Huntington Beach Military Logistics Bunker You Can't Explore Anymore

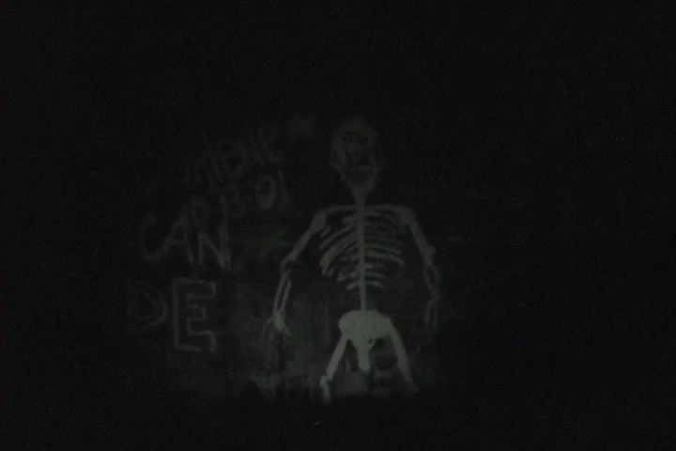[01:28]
Oh look, it's a Nazi symbol. Hey, um.
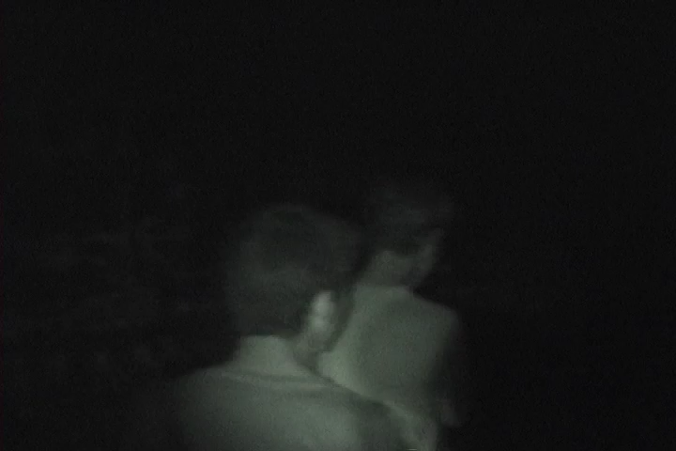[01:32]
Oh dude, blast doors. Yeah, they're blast doors. What's this? Oh, it's garbage here.
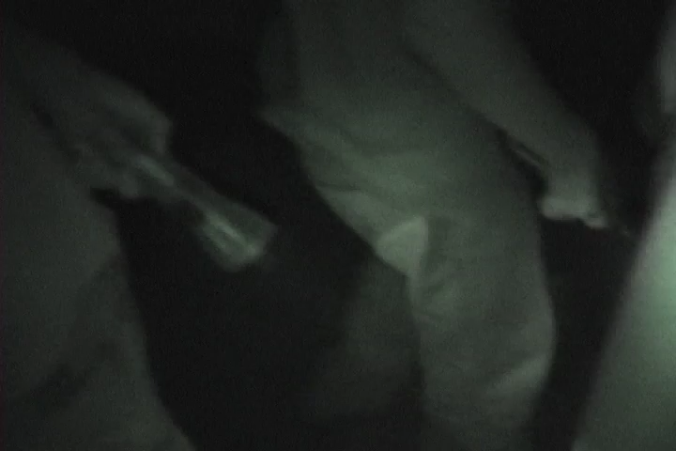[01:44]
That's a vent of some sort. That's the hole? Wow. We gotta dig more.
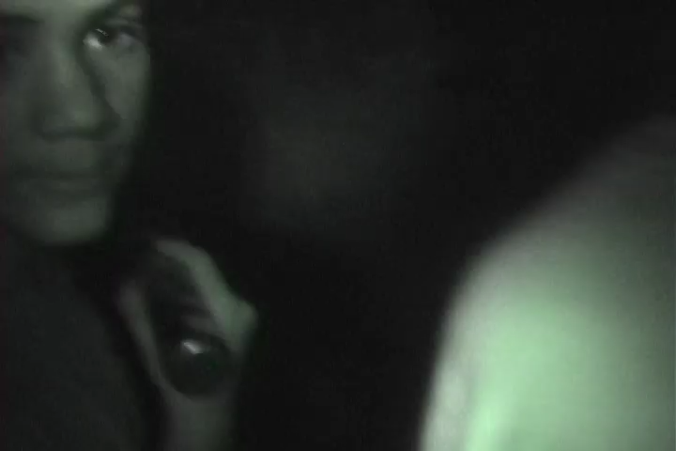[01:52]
Maybe when we're going out, we can dig more. They used to use these as, uh, those would just be the vents and stuff. Scared ya. We should, we should do this place up for Halloween.
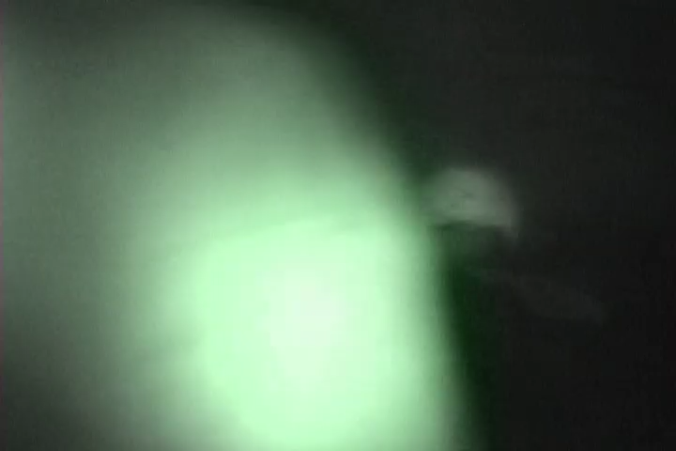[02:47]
Like... This is awesome. An armory. Dude, look at this.
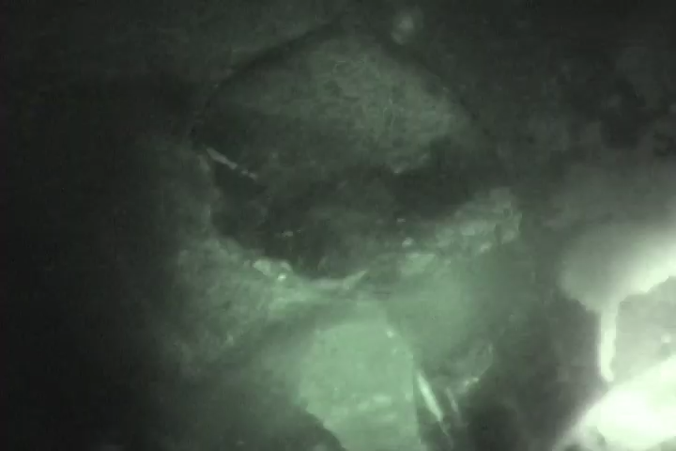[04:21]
It could be glue. Or... That they...
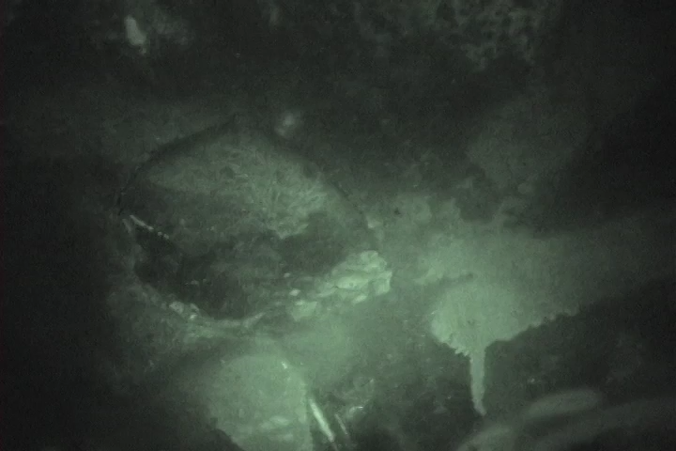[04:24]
That they... No, it's like rock.
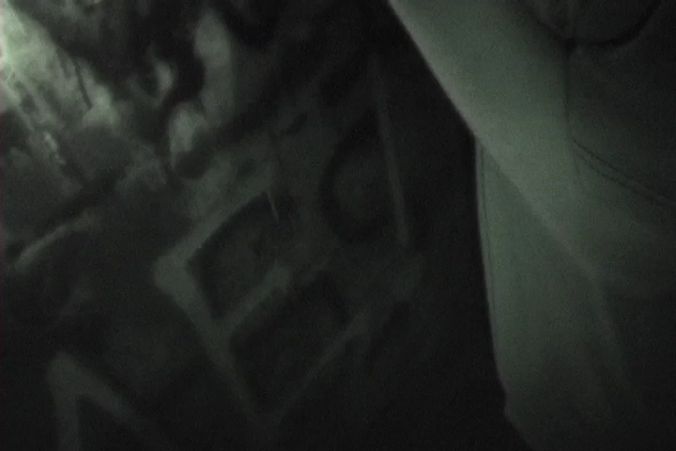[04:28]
I think it's a rusted metal.
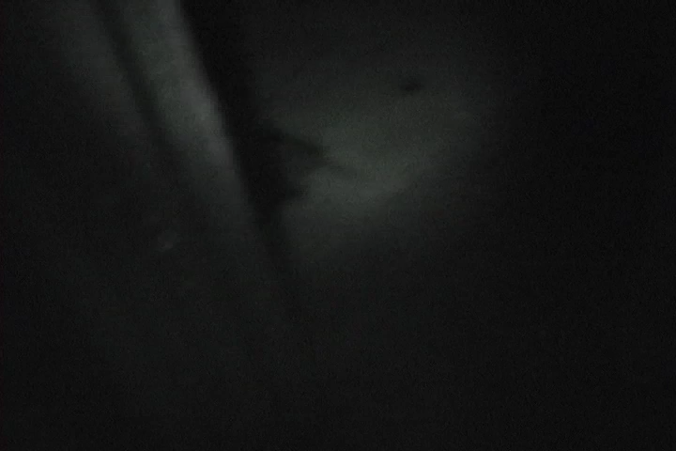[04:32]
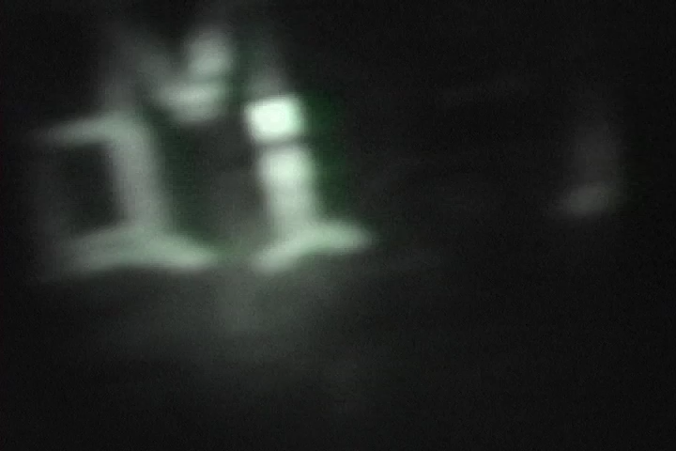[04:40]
Hey, what's down this hole? What? What's down this hole? This is kind of like an armory or a pipe. Whoa. All right. Careful, my stuff.
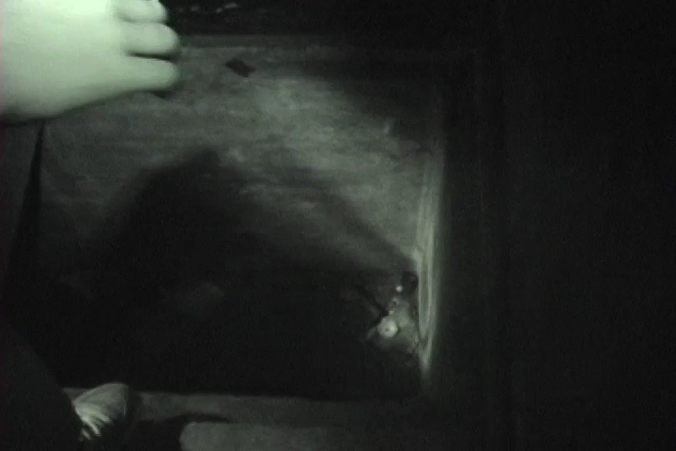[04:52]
I know. We checked in there, remember? What was that? Nothing.
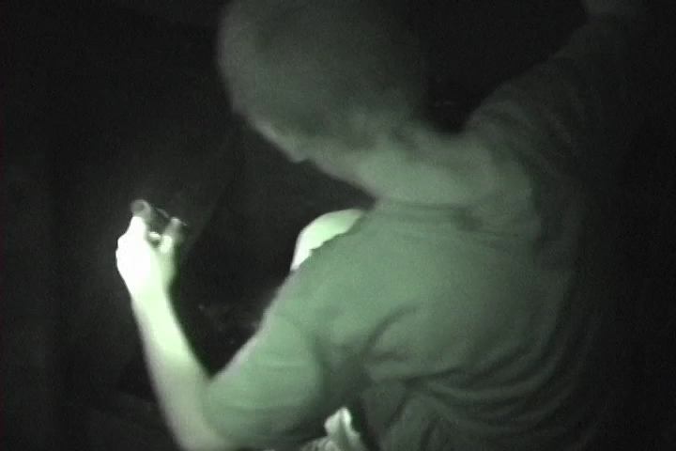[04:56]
It's just a ton of pipes. Yeah, it's not very big.